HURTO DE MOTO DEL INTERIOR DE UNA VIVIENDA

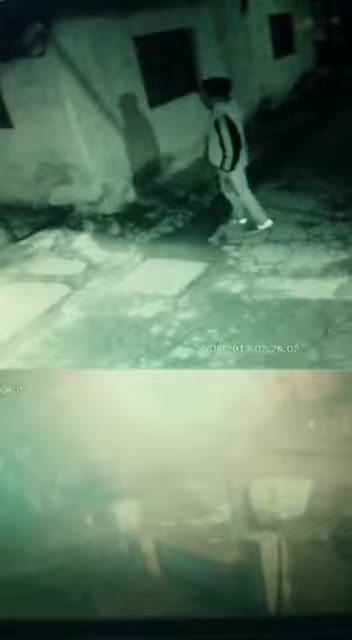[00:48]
No le puedo ver la cara.
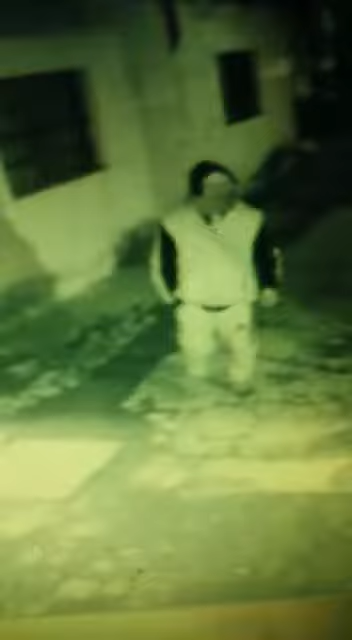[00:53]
Tiene gorra, tiene gozo. 3 segundos después. 4. O 5.
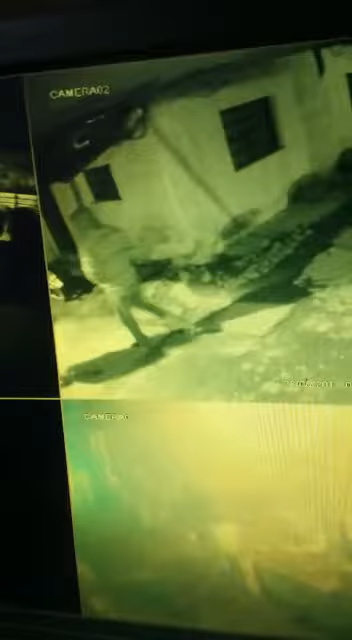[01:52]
Miran la moto despacito. La hora es 22, 27. Miraron la moto.
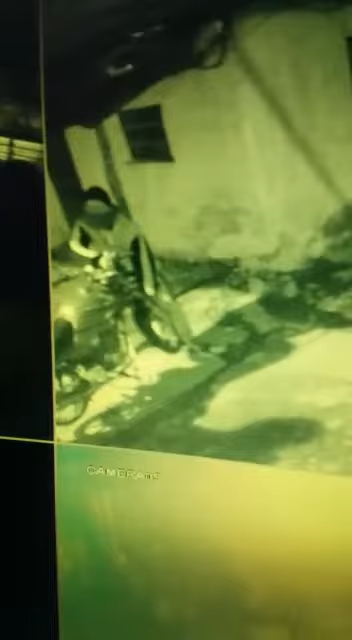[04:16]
Y así se lleva la moto.
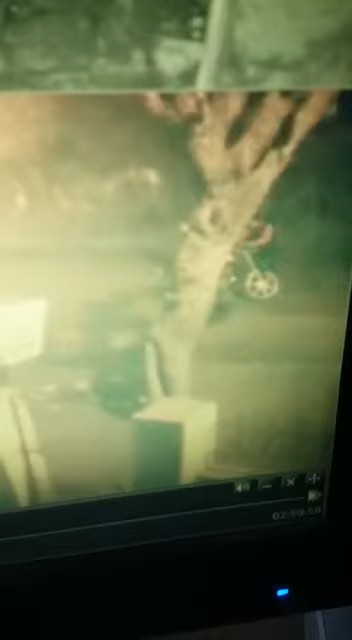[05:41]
Una chica haciendo de campana. La destrabaron y se la llevaron.